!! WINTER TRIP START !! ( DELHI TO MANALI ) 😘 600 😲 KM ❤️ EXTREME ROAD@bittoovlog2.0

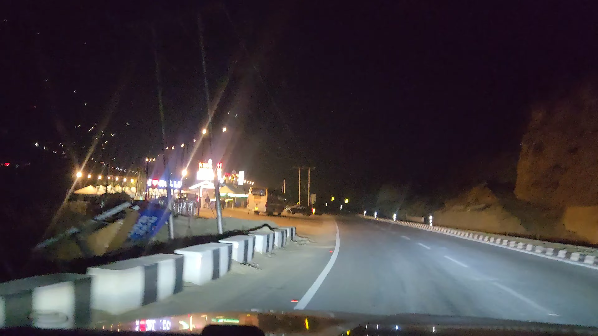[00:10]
पहुंच गया है कुल्लू कुल्लू पहुंच चुके हैं और अभी ऐसा हुआ कि ब्रेक
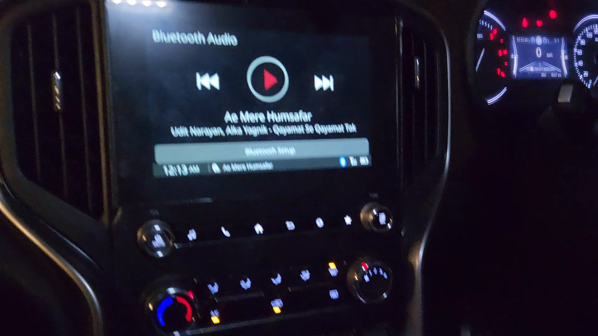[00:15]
थोड़ा लेट
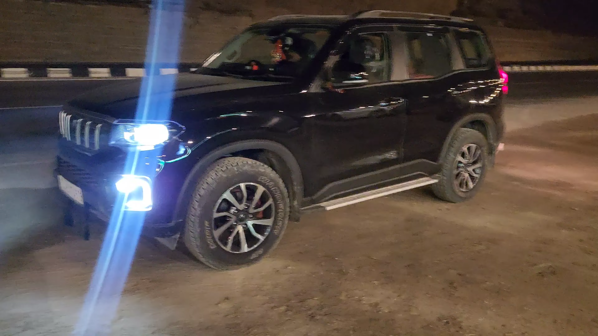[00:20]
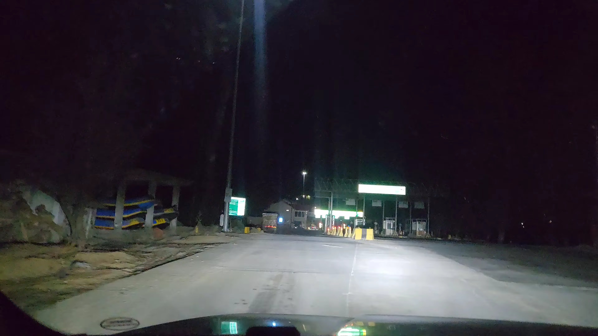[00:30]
चक्कर में टोल भी बंद किया हुआ है क्योंकि जब रोड़ी अच्छे नहीं है तो अच्छी बात है कि टोल क्यों ले
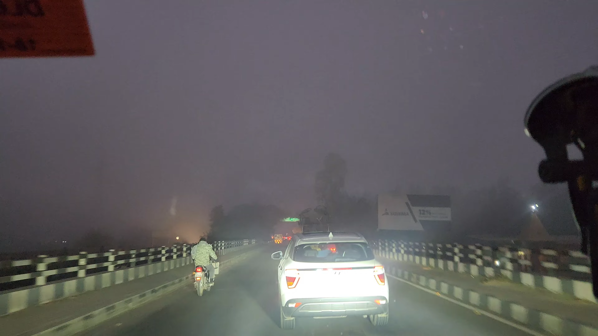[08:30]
अटना और यहां से अम्माला केंट 20 है तो अम्माला केंट के बाद
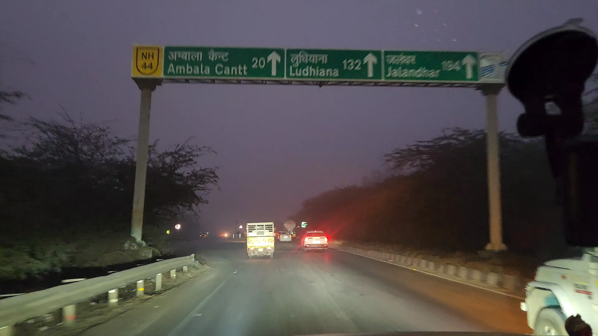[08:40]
हमें कटना है लेफ्ट में और अबनाम निकल जाएंगे चंडीगड होते हुए
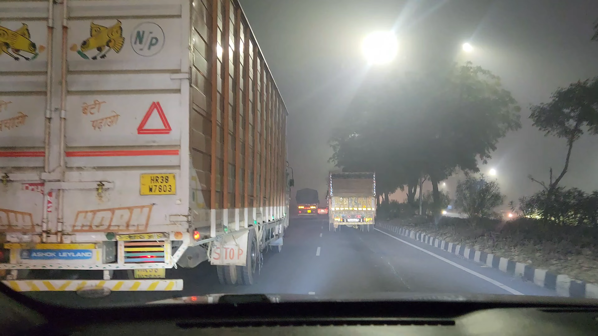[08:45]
गाइज फॉग देखो भाई फॉग देख रहे हो कितना है अब आपको इसमें अंदाजा नहीं हो रहा हुगा मैं आपको चेक कराता हूँ देखो भाई साब इतना फॉग है न कि आप बोलो कि ड्राइव जो हो रही है न चेंब जे भी आसा लग रहा है कि सुवई के चार बज देख लो देखरें yum natur मता रात
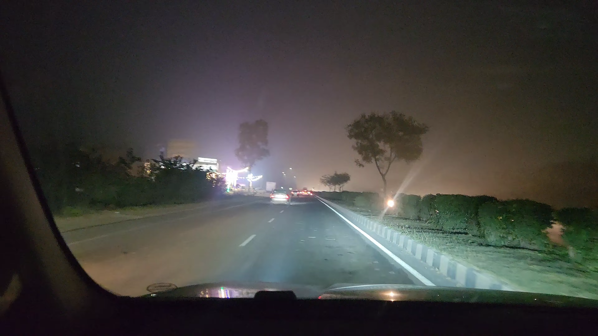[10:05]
ट्रैफिक लगा हुआ है तो अभी
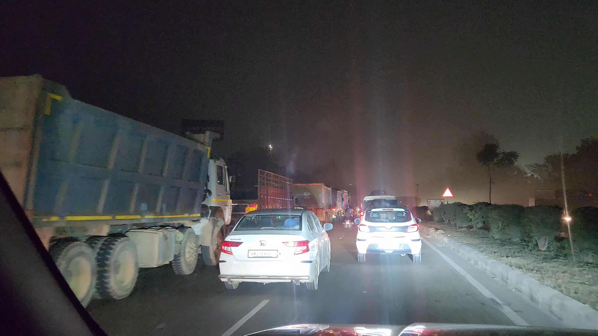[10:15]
देखते हैं कितना लंबा ट्रैफिक है कम से कम एक किलमेटर से देखता है और रेंट रखों की लाइन और अभी भी आगे हैं है टनलेफ्ट बानूर रोड इधर कह रहा है ने भाई इधर तो जाम लग रहा है बाई साब
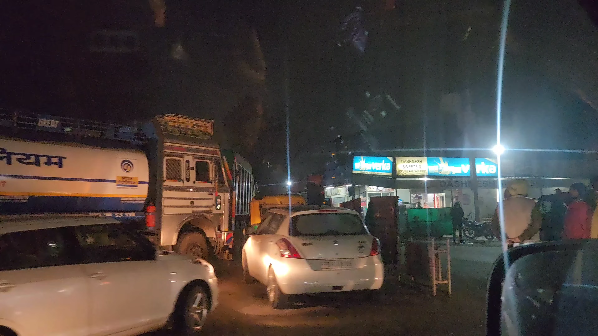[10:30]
कितना ट्रैफिक अंदर तक भाई यह इधर
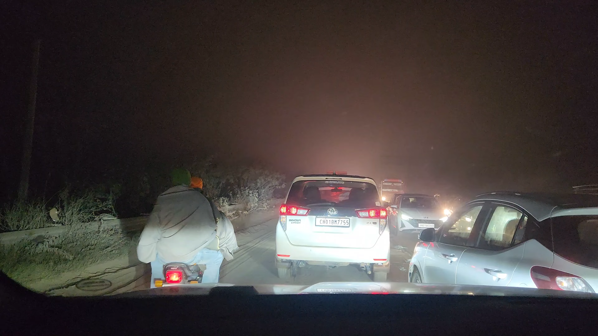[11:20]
जाम लगा हुआ है है है जा है चंदीगट की तरफ छा रहा है हम के मतलब हो दोनों तराइट पैक है देख is और उस से ना लगा और तरी
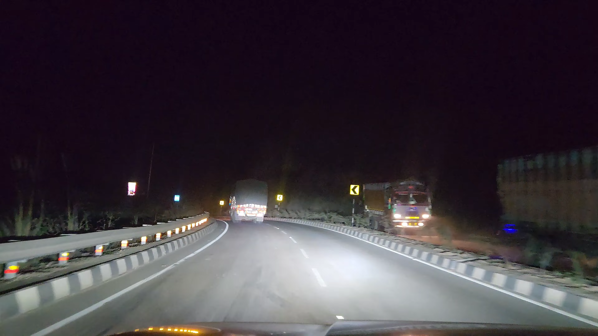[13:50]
हमाचल में हमाचल में आने कामे ने एक एनचाई का टोल दिया जो तकरीबान 120 रुपे के असपास था दैन उसके बाद इस्टेट एंट्री दिया असपासी रुबेगी और भाई यहाई बनाए बनाए गया है तो मन भी गराना चलों को यह ले लिया कोई दिक कदिन लेकिन � कि गलत बात है कि दो-दो में कटवाने पड़े हैं और अब
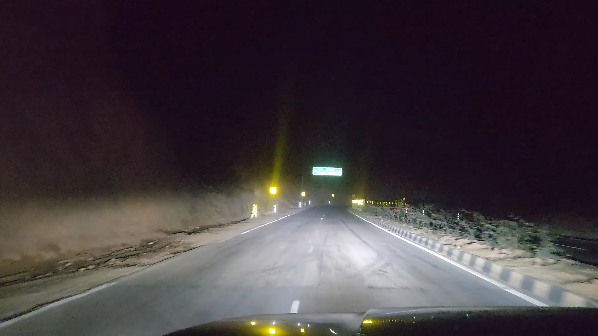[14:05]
यह नया रोड है जो भी मना ली आता है ना उसको विस रोड से आना पड़ेगा वो पुराने रोड जो हट चुके बाई जो पहले आते थे ना नदी के साथ साथ सुंदर्वंद के साथ साथ जो आते ले सुंदर
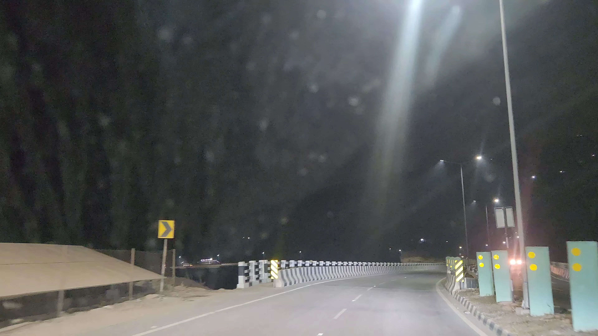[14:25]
� कि लिमिट है कि अमने 59 पर कैच हुए है मारी स्पीड है पचास स्पीड है वह लिखा हो दो पिछे एक पोड़ था प्टा नहीं हुआ ने वह यहां से 59 है पीछे से पीछे कम थी और एंज है और एंज है और एंज है ने तो देखा जाएगा जो भी हो
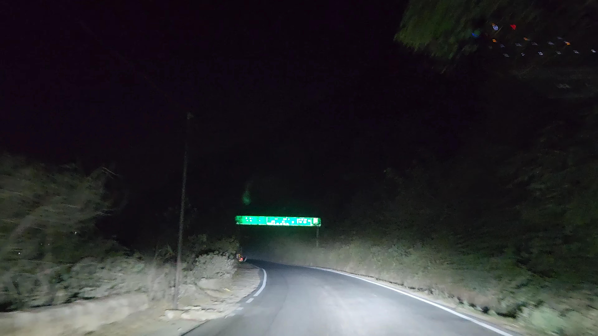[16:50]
तो गाईज फाइली मंडी पहुच चुके हैं देखो मंडी आ गया मंडी शहर अपना लेफ्ट साइड में मंडी शहर आ जाएगा इतना पुराना बोड लगाओ है कि उसकी प्रिंट भी मिट चुकी है तो गाईज यह रोड है मंडी का और वो सामने जो पहाड़ों पर दि�